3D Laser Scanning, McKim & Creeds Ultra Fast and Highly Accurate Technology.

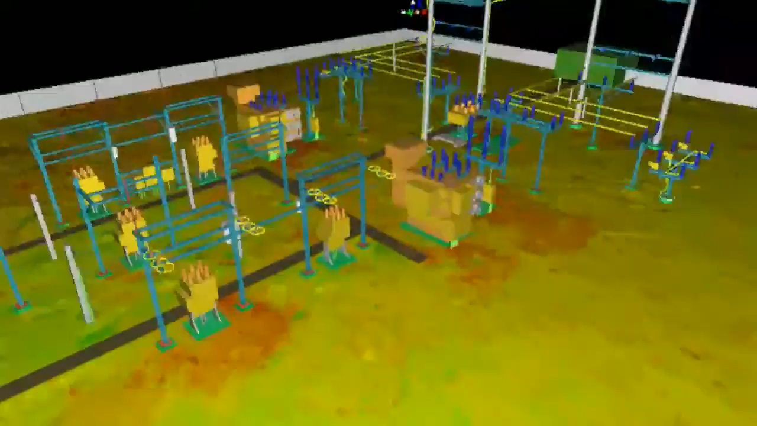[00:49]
Whatever your eyes see, we can measure to millimeter accuracy in only minutes.